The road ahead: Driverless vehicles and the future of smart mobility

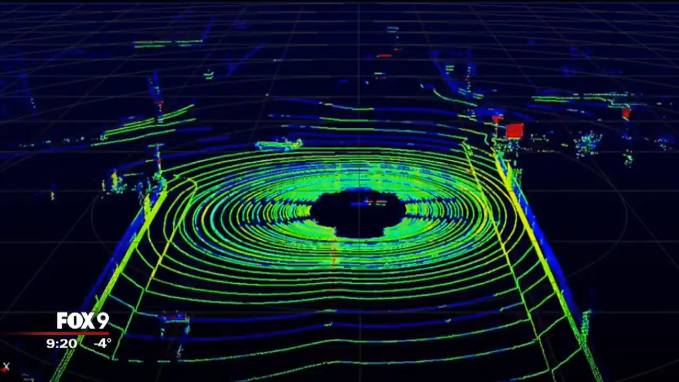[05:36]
It makes out shapes of people and other objects and then measures how far away they are so the vehicle is aware of obstacles.